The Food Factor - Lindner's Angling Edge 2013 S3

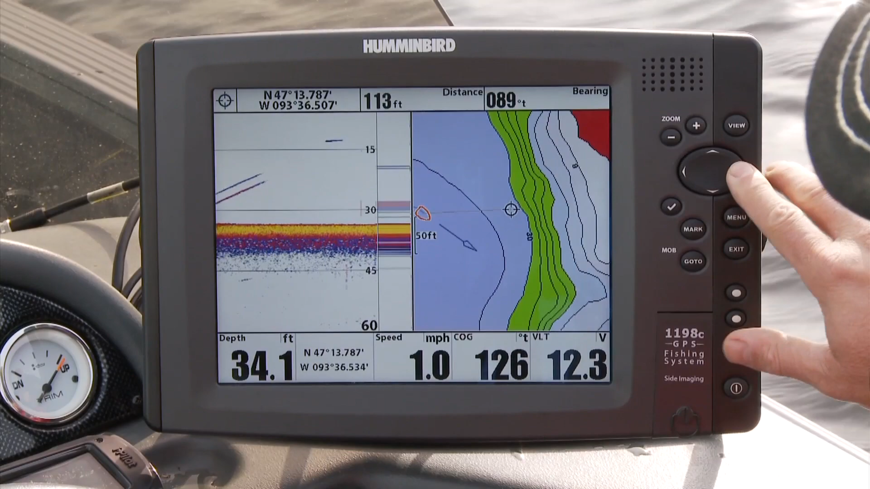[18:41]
On screen: depth 34.1 ft, speed 1.0 mph
And one of the features that we really use quite a bit, particularly in walleye fishing like this, is I could set it at a particular depth with a push of a few buttons. Set the speed on my Minn Kota,
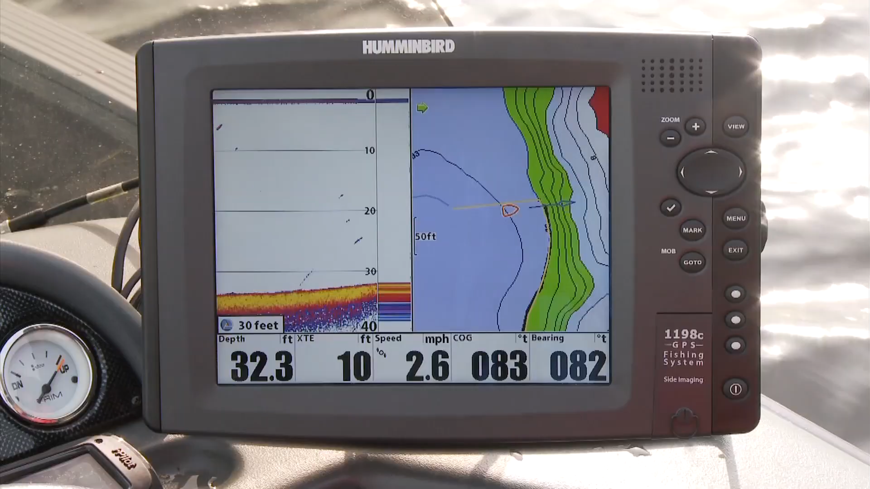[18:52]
On screen: depth 32.3 ft, speed 2.6 mph
lock it in the direction I want to go,